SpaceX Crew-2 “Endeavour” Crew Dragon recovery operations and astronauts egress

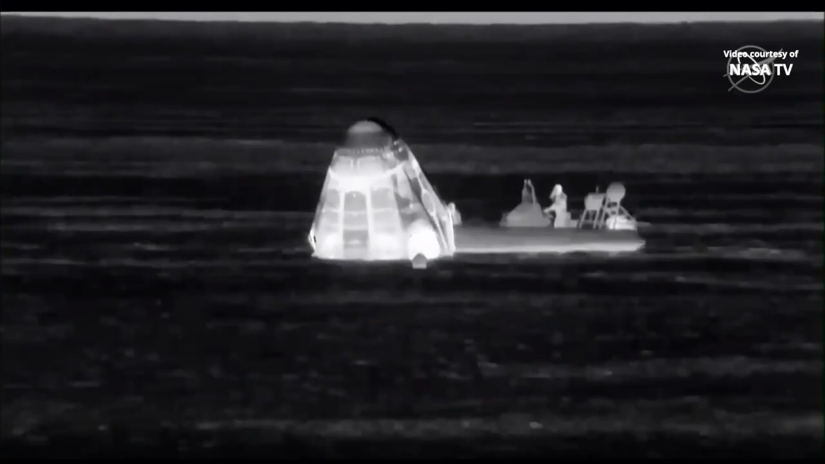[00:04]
This is the first fast boat. Right now it is essentially doing safety checks,
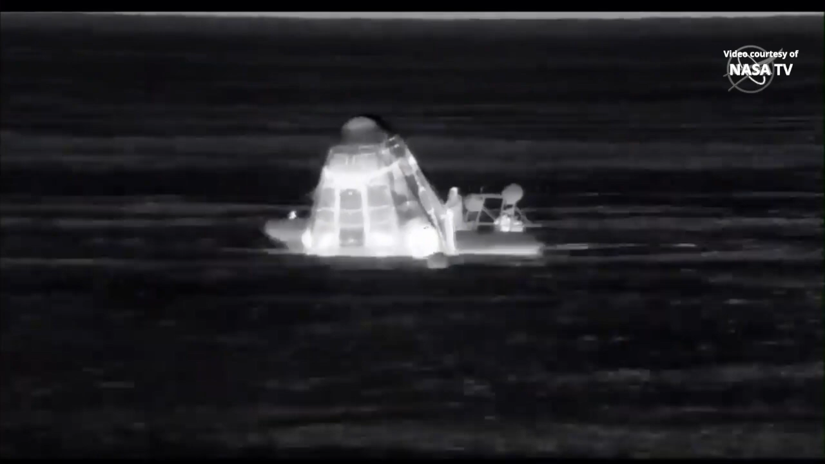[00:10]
making sure that ordinances and hypergalls are still not persisting in the area immediately around the vehicle.